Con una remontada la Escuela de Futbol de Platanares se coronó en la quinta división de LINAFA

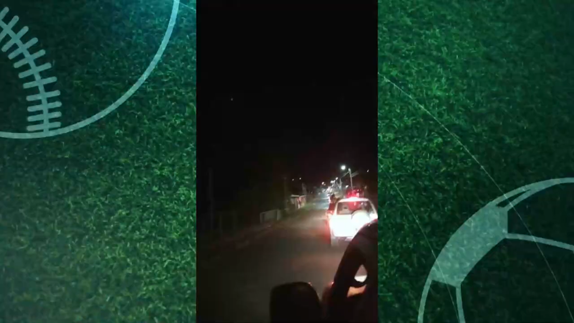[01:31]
La celebración continuó en suelo generaleño. Sin importar el largo viaje o la hora, padres de familia, amigos, se unieron a recibir a estos campeones.